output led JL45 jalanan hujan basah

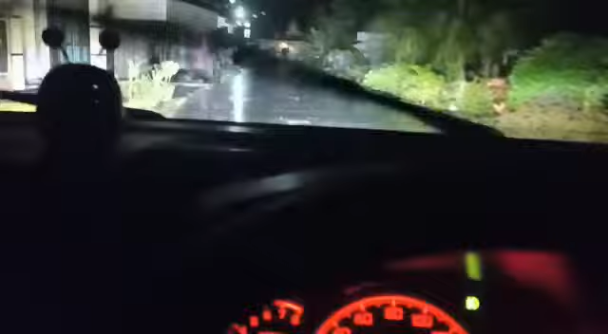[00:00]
Oke guys, malam ini kita akan review
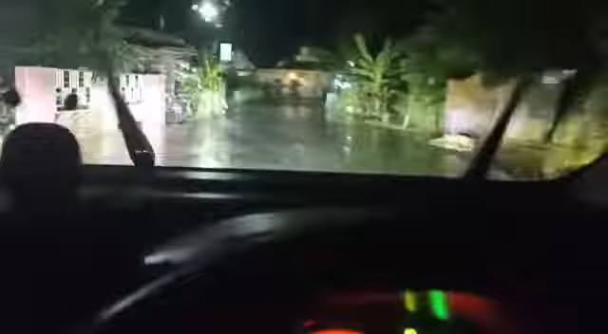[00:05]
lampu dari Jung Kiwanas Ini
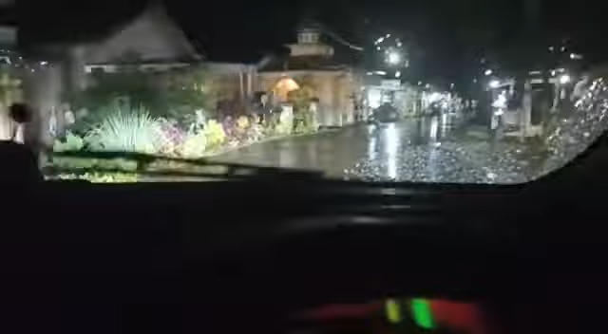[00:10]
sebelumnya saya belum pernah melewati hujan ya Jadi malam ini kita akan coba seberapa jelasnya jalan kena sorot lampunya Om Jung Kiwanas Wow, ternyata mantap guys Ini saya memasang lampu di Agia tipe G2022
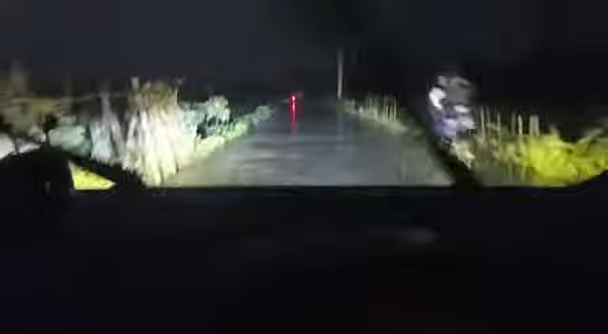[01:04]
nyesel ini kalau nggak pakai ini Benar-benar lampu bukan kaleng-kaleng ini Cerah ini Ini saya coba fog lampnya aja Wah, terlihat Sangat jelas Oh, mantap jiwa Buruan beli, nyesel kalau nggak beli Mantap Mantap Terima kasih.